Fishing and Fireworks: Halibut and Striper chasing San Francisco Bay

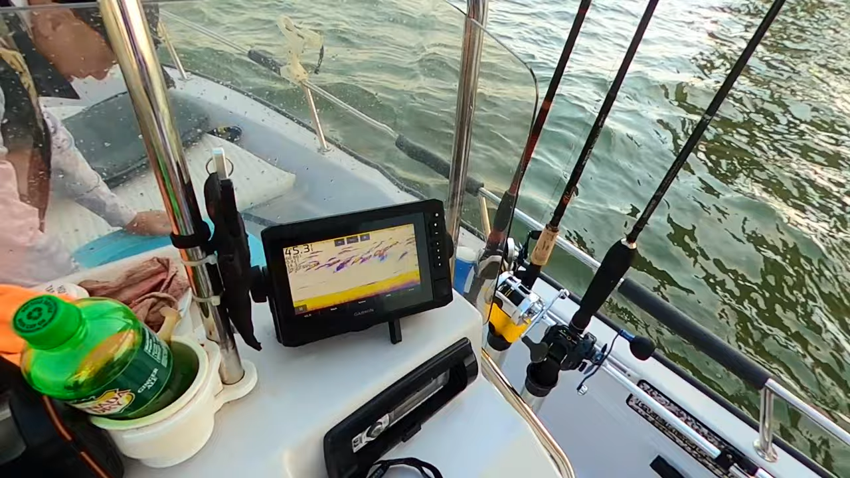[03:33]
And ooh, they're at 20 feet. Damn, they're big too. Sit tight, maybe we'll get one.